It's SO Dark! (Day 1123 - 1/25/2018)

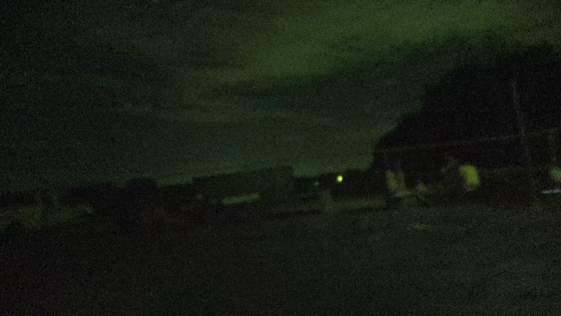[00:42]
Because I can't see any of that right now. Because, see, if I turn off night shot, watch.